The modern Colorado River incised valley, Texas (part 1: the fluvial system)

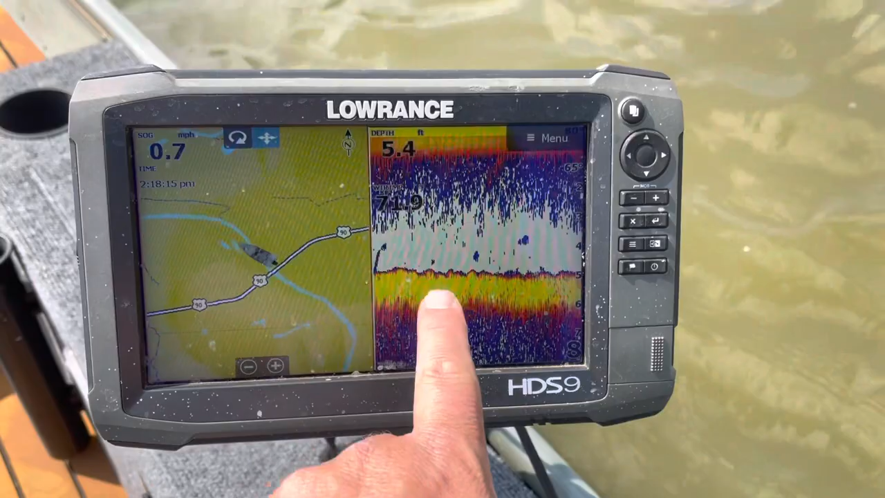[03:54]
On screen: depth 5.4 ft, speed 0.7 mph
So about a meter and a half, meter and two thirds deep. You can see there's some rugosity to it. Partly that's an artifact of the boats, a little bit rocking in the waves. But the other thing is we're actually seeing bed forms. So we're actually seeing little downstream accreting dunes. Now these aren't very convincing. I'll show you some better ones up here. Okay, so we're cruising along the river now. We're still going upstream north against the current.
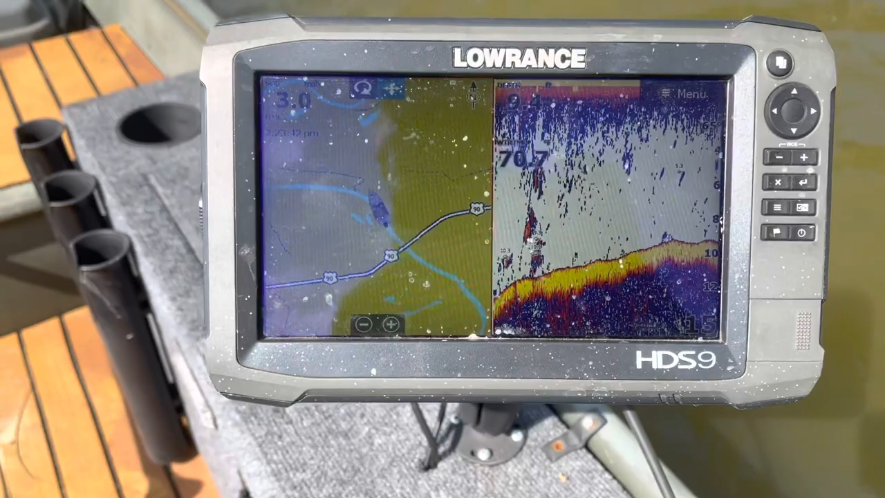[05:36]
So the river narrows here and actually entrenches. It gets deeper down in these really well-consolidated Miocene deposits. Looks like there's some big fish down there too.
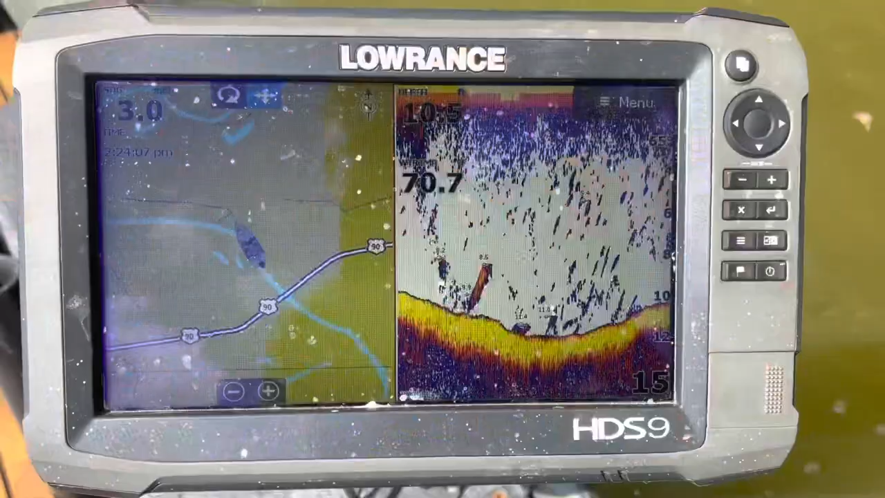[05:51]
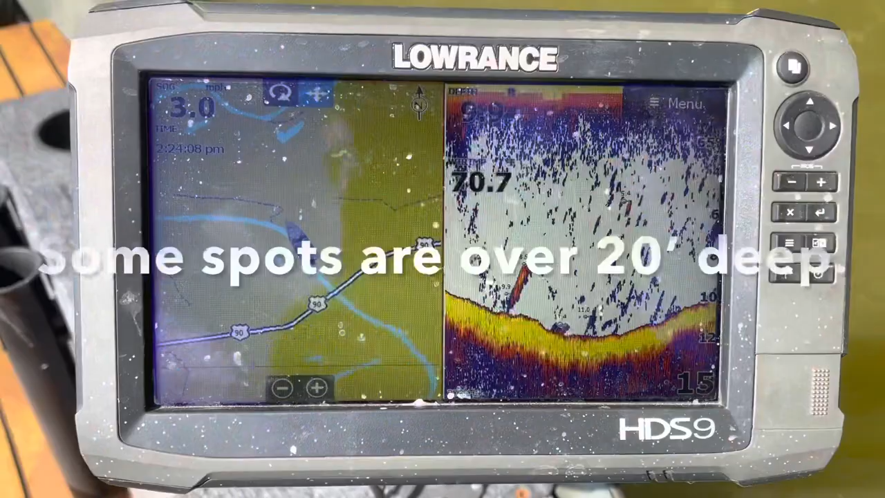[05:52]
The river's able to cut way down into them, down to about 10 or 12, 14 feet in some cases.
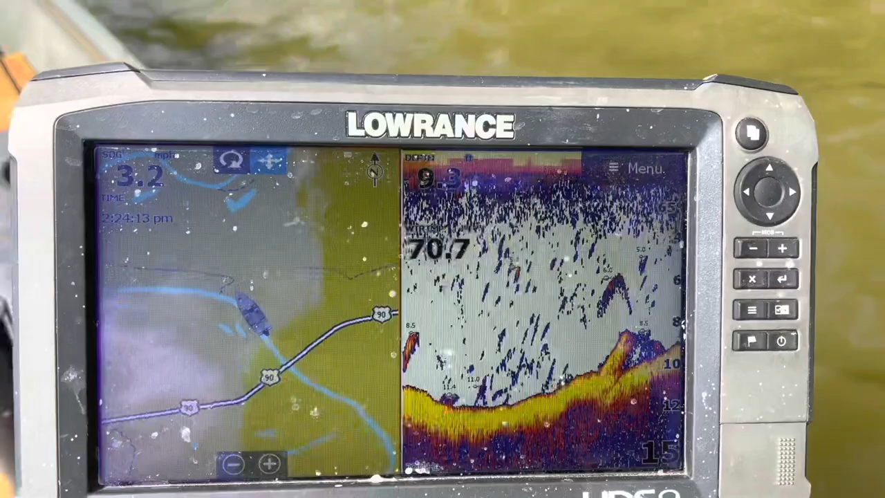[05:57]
So about 3 meters, 4 meters, even approaching 5 meters in some areas.
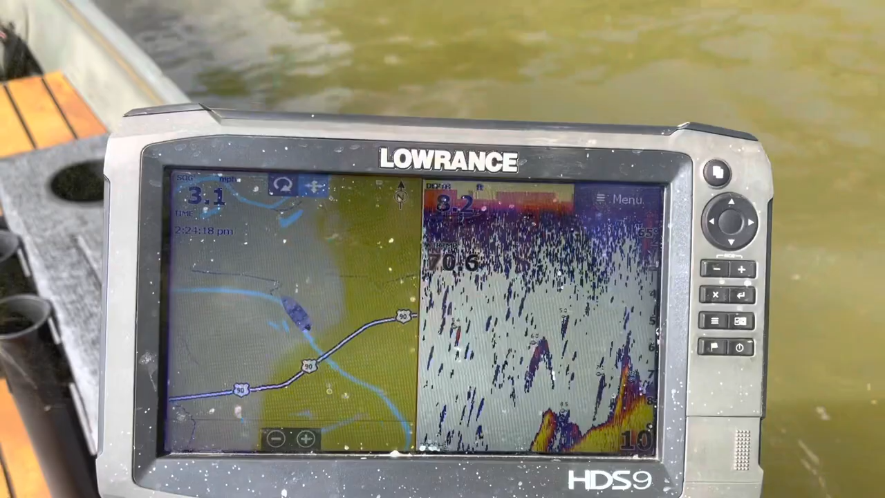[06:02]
So as we're cruising along, taking a look at what's on the banks behind us and what's on the sonar unit,
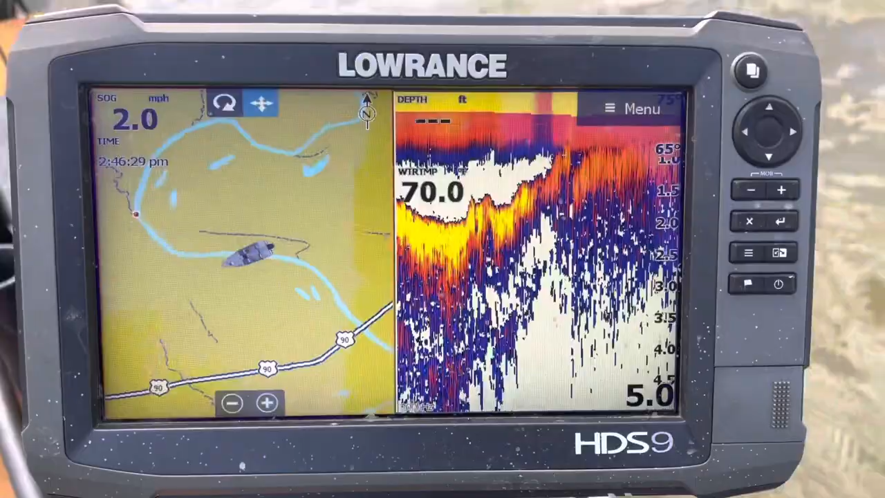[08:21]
On screen: speed 2.0 mph
There's like no depth here at all.
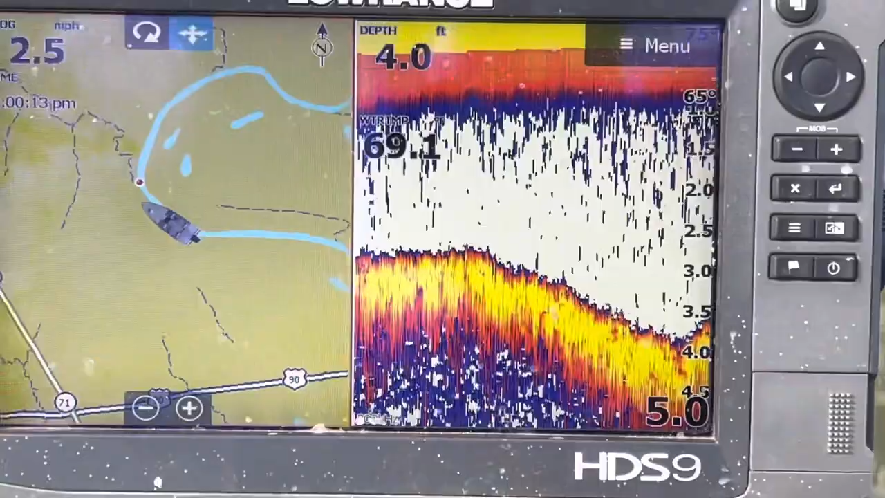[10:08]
On screen: depth 4.0 ft
And we are at about four feet deep on that side of the bar.
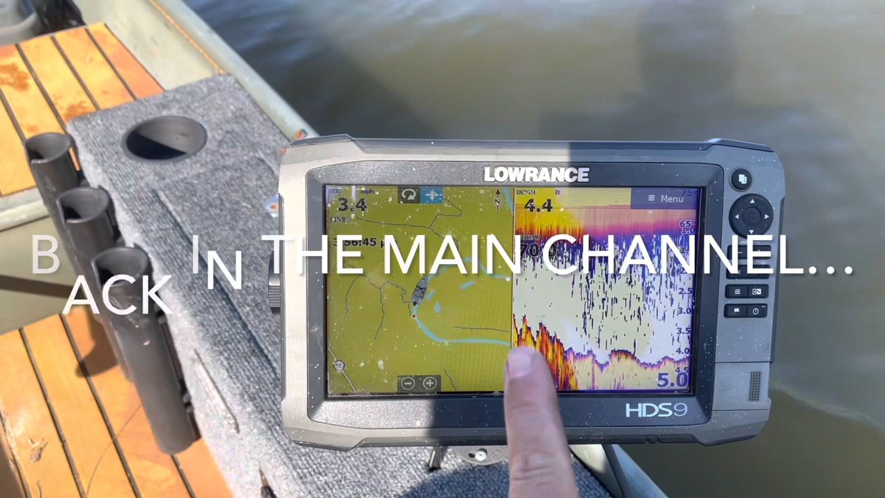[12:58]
There's a steep side and a shallow side. Steep side, shallow side. Steep side, shallow side.
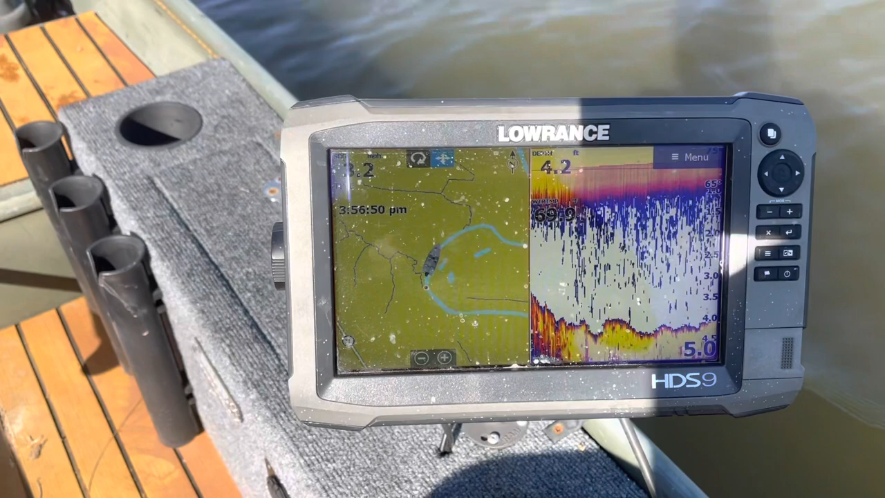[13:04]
We're actually seeing the bed forms on the base of the Dahlweg at the bottom of the river. So we're seeing some fairly sizable beds. They're about a, you know, a foot tall if we go by the depth on the screen.
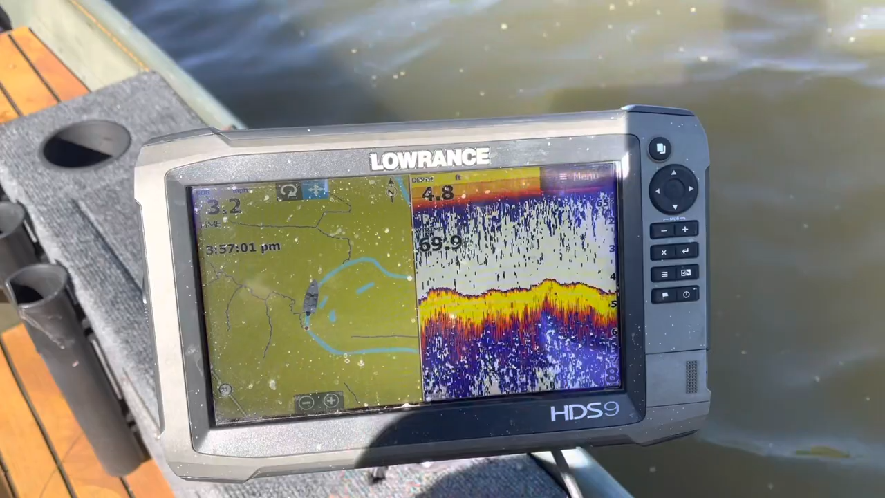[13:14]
Okay, so we're coming up on that bend here.
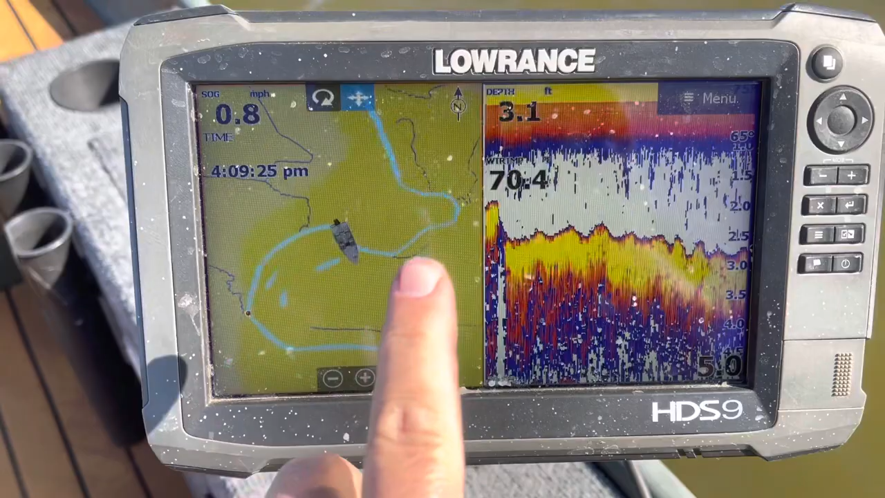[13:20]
On screen: depth 3.1 ft, speed 0.8 mph
And there's actually a point bar on that bank. And I know that because there's the point bar on that bank.